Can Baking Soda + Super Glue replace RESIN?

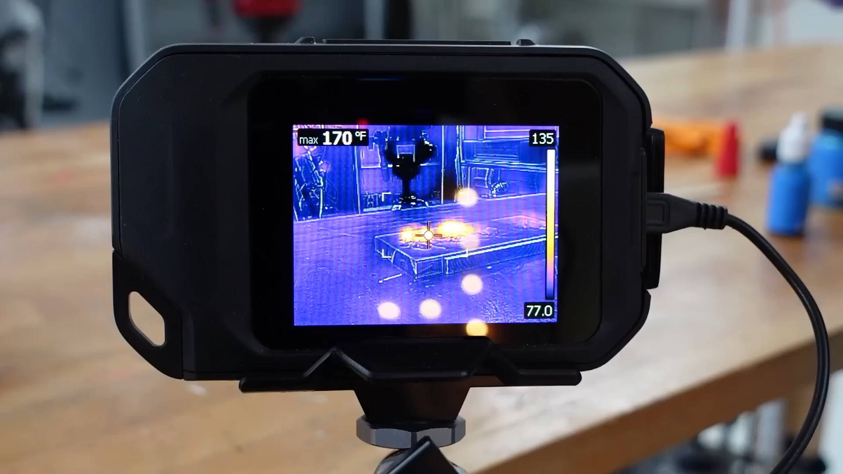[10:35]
On screen: max 170°F
Oh, there it goes. 200. Oh. Whoa, 200 and...
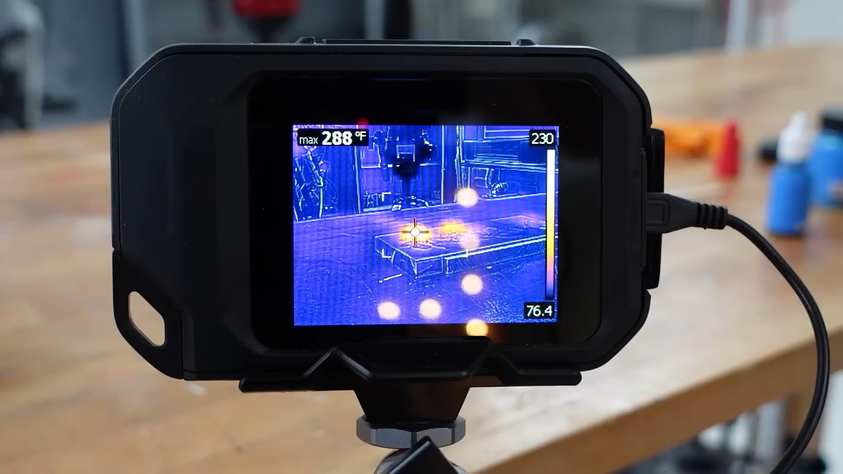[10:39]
On screen: max 288°F
Wait, that one's smoking now too. 300. Wow, it is...
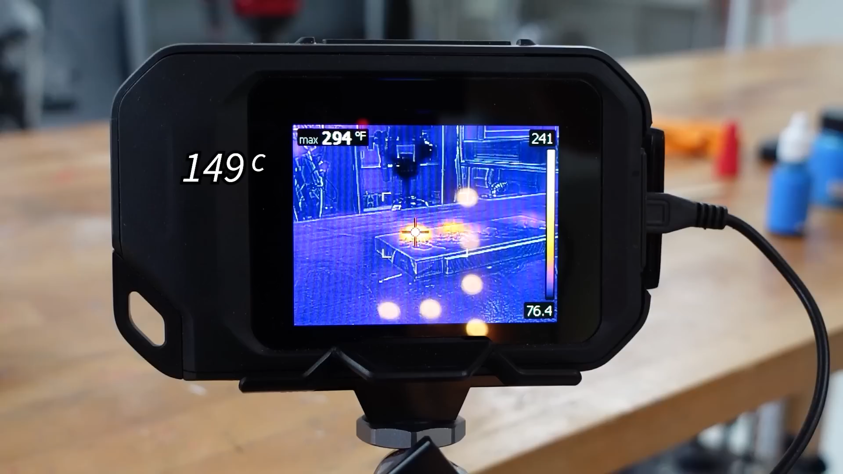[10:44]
On screen: max 294°F
That went up to 300 degrees Fahrenheit in no time at all. Wow.